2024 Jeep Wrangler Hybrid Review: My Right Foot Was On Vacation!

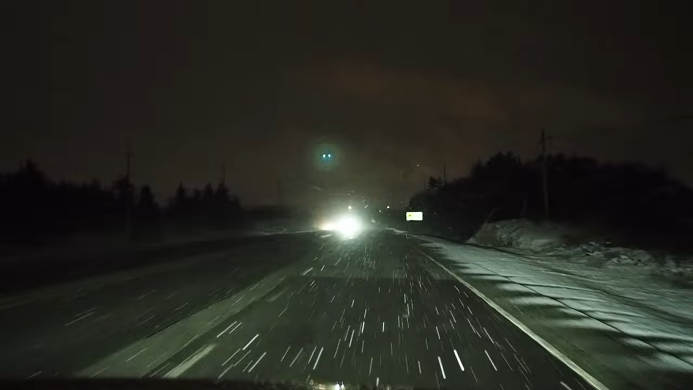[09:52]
I found it to be clean, white and vivid helping to reduce eye strain and also the automatic high beam system is on the ball and required very little manual intervention on divided highways. Still, I did leave my tester wishing for a little more peripheral lighting from the high beams to the tree lines and culverts beside the highway and maybe a touch more reach far up the road for those nighttime drives through moose country. And if you appreciate this little glimpse into what to expect from the Wrangler's lighting system after dark, then leave me a like and consider subscribing if you're watching on YouTube, and we'll see you in the next video.